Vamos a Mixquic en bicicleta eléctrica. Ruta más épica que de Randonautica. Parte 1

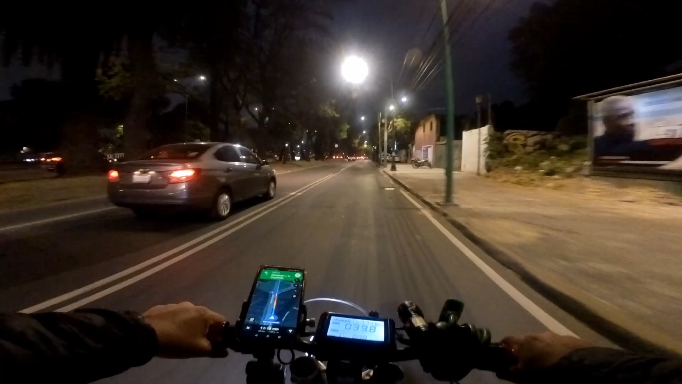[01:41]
A ver cómo está el tráfico, compas, porque ha de estar de locos, una tremenda locura. Según esto son 26 kilómetros. Es lo que me marca el Google Maps. 26, está bien, porque está entre mi trabajo y la casa. Está el punto a donde vamos, ¿no? Entonces por eso son un poquito menos de kilómetros, pero aún así voy a tratar de llevarme la relax, compas.
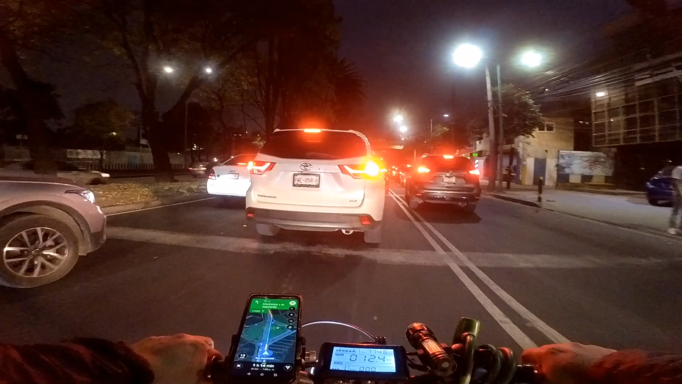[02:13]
Ah, esto me dice que me vaya hasta Tláhuac. Pero bueno, pues para allá me manda, ¿no? También podríamos irnos por acá, pero ha de estar pero hasta el pool.
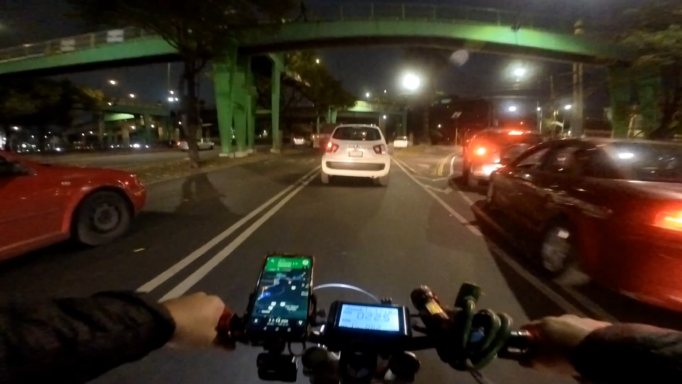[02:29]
Todo hacia allá va a estar hasta el huevísimo, compas. Pero lo bueno de venir en dos ruedas es que sí o sí llegamos. Lo malo de ir en carro es que lo tienes que dejar en un lugar apartado y seguir a pie, ¿no? Eso es lo que creo, pero bueno.
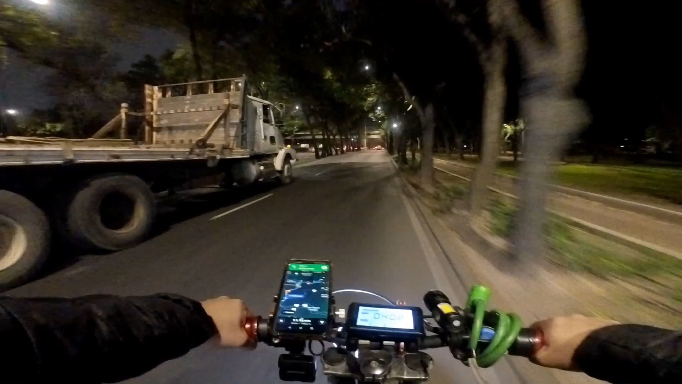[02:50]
Pues espero que no pase nada y que lleguemos con bien. Uno nunca sabe, ¿no? Pero bueno. Traigo algo de herramienta. Sí, traigo dinero también, sí. Nos vamos a lanzar hasta allá, compas. Ahorita seguimos blogueando porque aquí ya no se ve mucho.
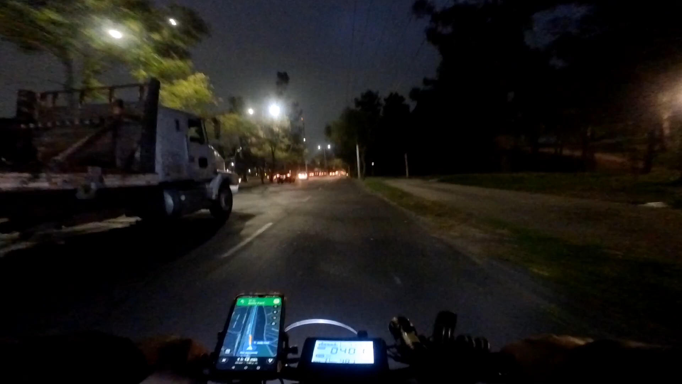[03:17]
Déjame poner un poquito más de atención. Hey. Ah. Hay que tener cuidado por acá.
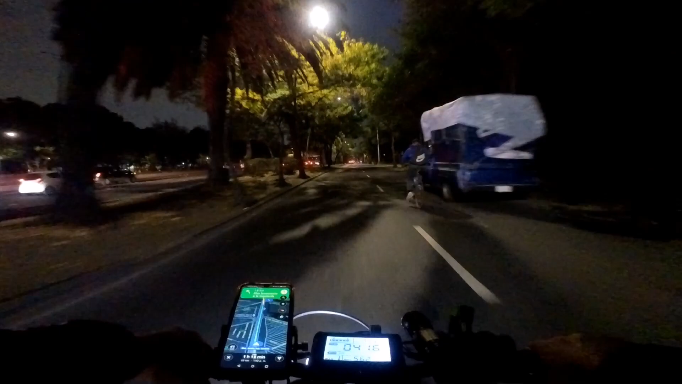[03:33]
Exacto. Perfecto, compas, pues venimos despacio.
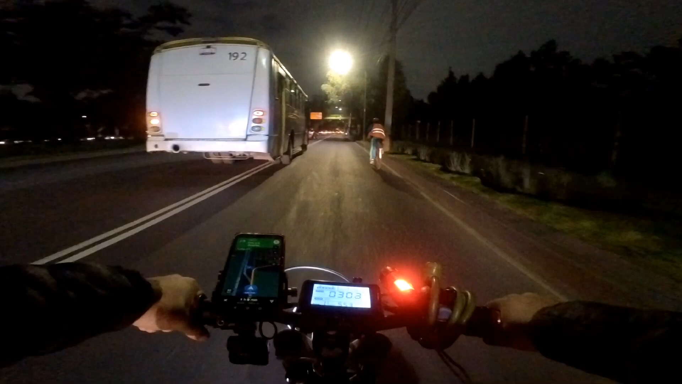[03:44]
Está tranquilo, el tráfico. Creo que en dos ruedas es más llevable, ¿no? Me dice que me desvíe aquí en la, ¿cómo le llaman? Marista, Universidad Marista, algo así, ¿no? Es esta calle. La verdad nunca he dado vuelta por acá, pero a ver qué rollo con el pollo por aquí, ¿no?
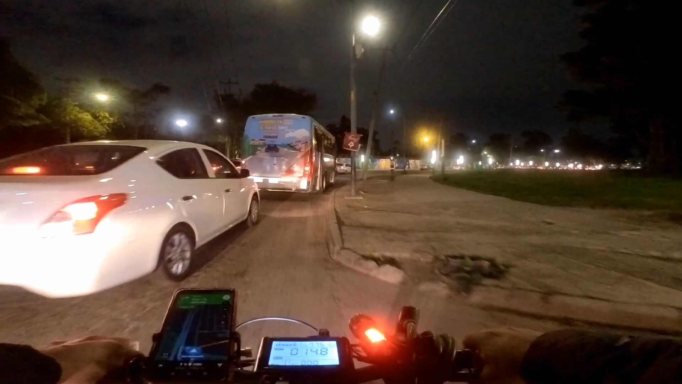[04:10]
Está haciendo base este compa aquí.
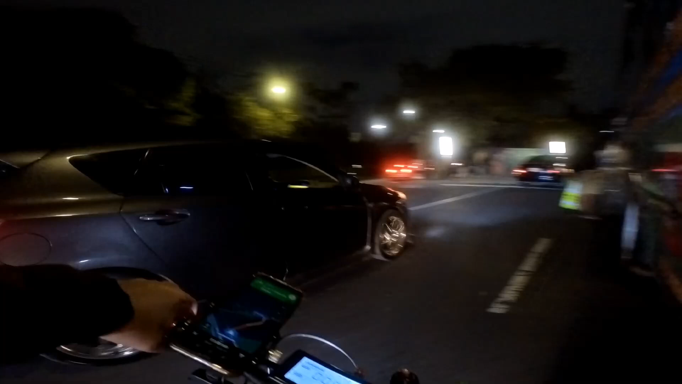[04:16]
Está haciendo base ahí.
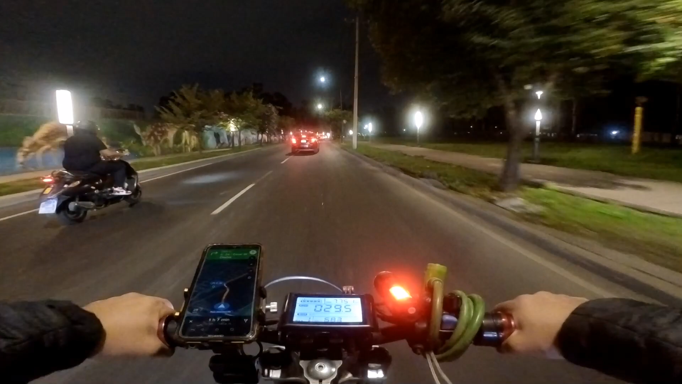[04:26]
Está bonita, la calle con su iluminación.
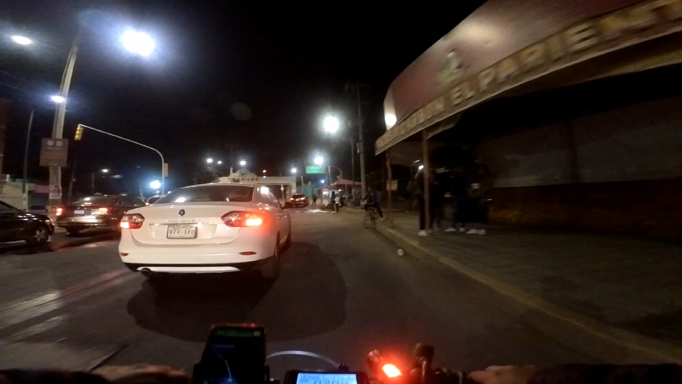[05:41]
Ok, compas, salimos aquí a Tláhuac, ¿ya? Está chulo, ¿no?
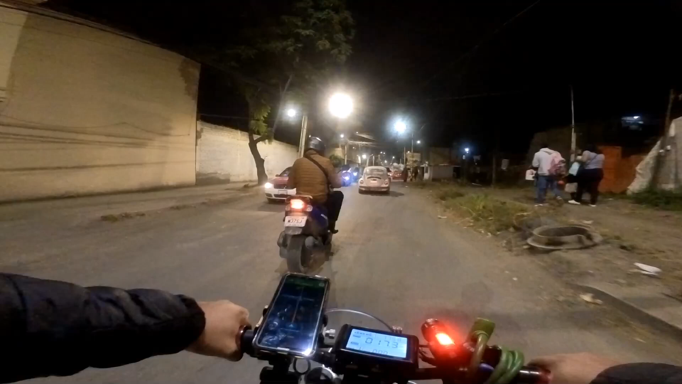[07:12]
Estoy tratando de ver si hay algún letrero. Pero bueno, está la gente también sacando a su... Soy medio feo eso de sacar. A huevo. Nada más chéquense.
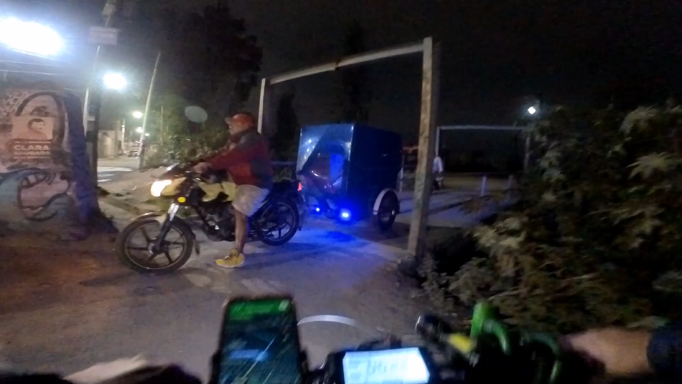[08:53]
A su madre, güey. No manches, se pasa de lanza este GPS, ahora sí. Esto se volvió una exploración medio tétrica, compas.
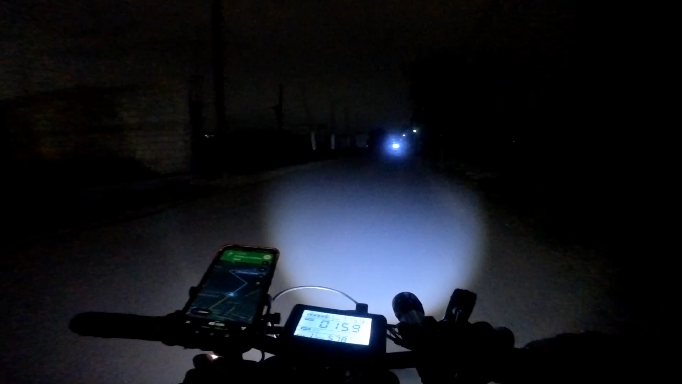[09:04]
La neta. Ay, perro, no me vais a comer, perro. No manches. No, qué chingón. No manches, eso es lo que yo digo. O sea, está chido, ¿no? Porque es algo a explorar también. Pero si me llego a quedar por aquí, compas, no manches. Y luego si no trajera ni luz ni nada. No, pero es un riesgo, compas.
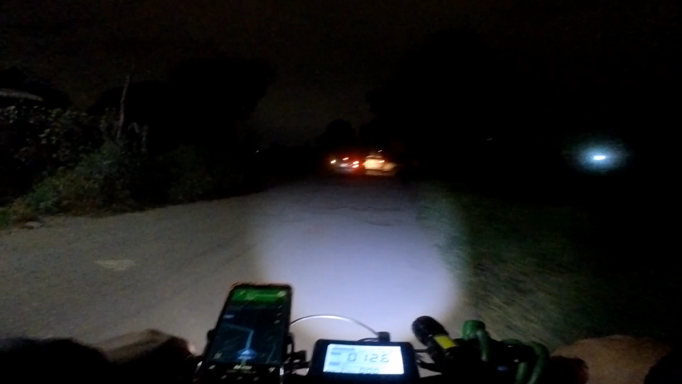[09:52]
Poncha mi llanta. ¿Verdad? Ah, ¿dónde estamos? Ahora dice por qué se quedó ahí. ¡La monja! ¡Uy, uy! ¡Hola! Está chido para explorar por aquí, compas. La neta. ¡Manche! Oye, qué chido lugar, güey.
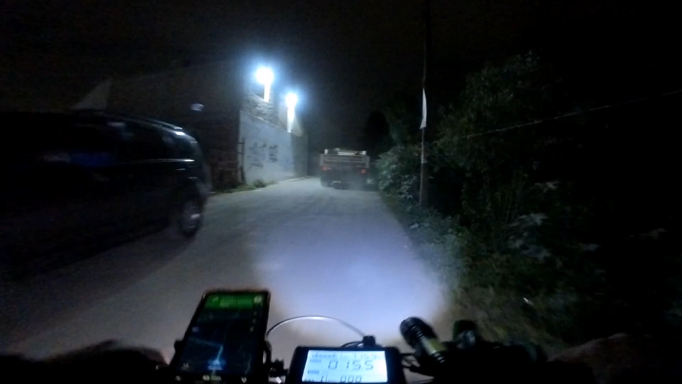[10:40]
No mames, pinche camión. Hostia, la perro. No mames. No mames, ¿cómo se escucha la tensión de... el alta tensión, ¿no? No manches, de la electricidad, güey. Se escuchan bien cañón los cables. La p***a.
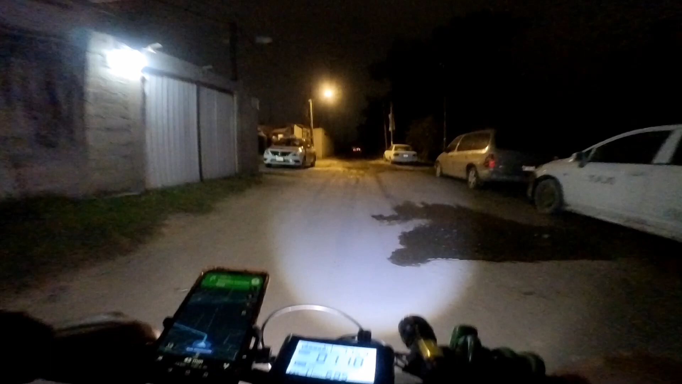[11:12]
No manches. No, compas.
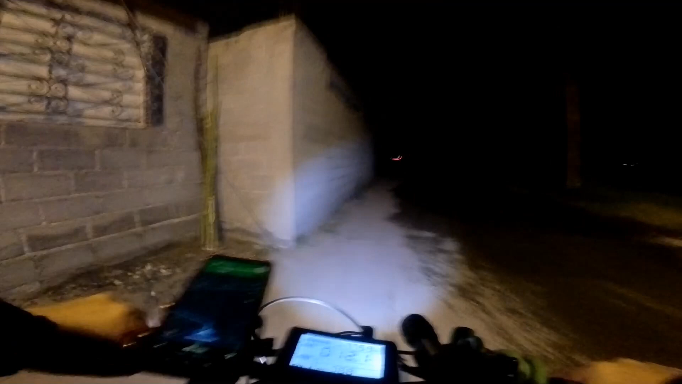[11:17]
A ver si no me quedo por aquí, güey. Güey, qué pedo, güey. Si sí se está pasando de lanza esto, güey, la neta. ¡Wow! Un perro muerto. No manches. Esto ya no está tan divertido, compas, la neta. ¡Oh, su pinche madre! ¡Ay!